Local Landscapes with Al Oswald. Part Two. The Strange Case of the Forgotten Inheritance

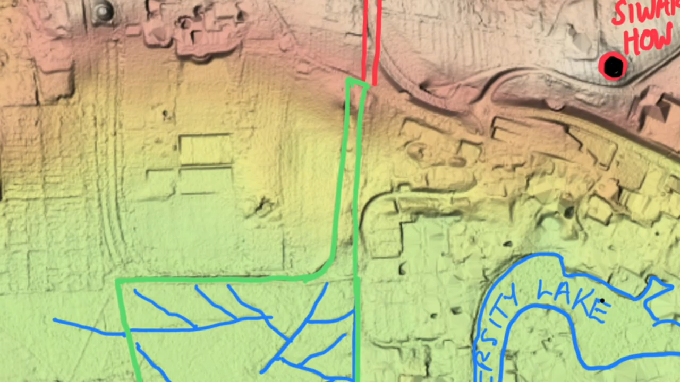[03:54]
By contrast, the land on both sides was.
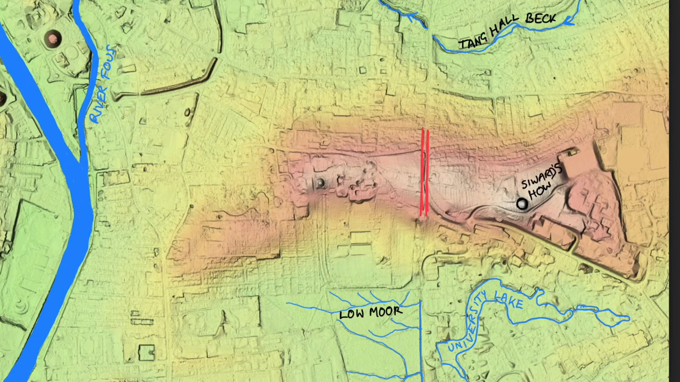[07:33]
all these streams flowed in the opposite direction, towards what is now the University campus.
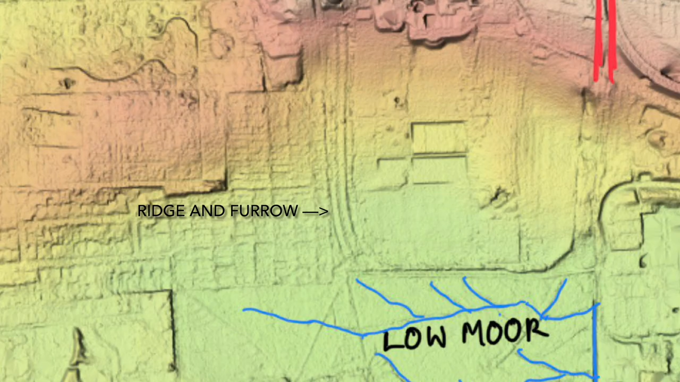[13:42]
So that tells us that this was once an arable field, not part of the ancient common. So why is it part of the common now?
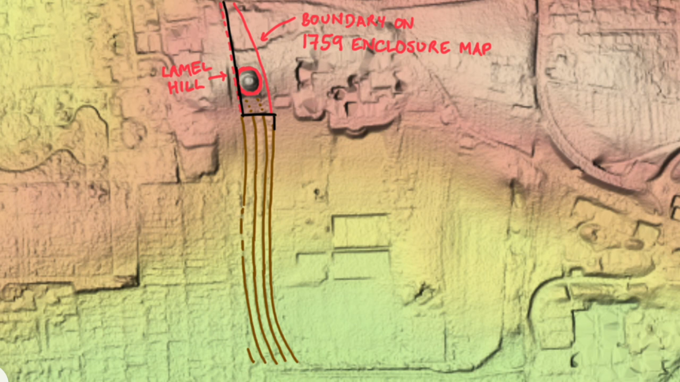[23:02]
In other words, that they are later than the mound.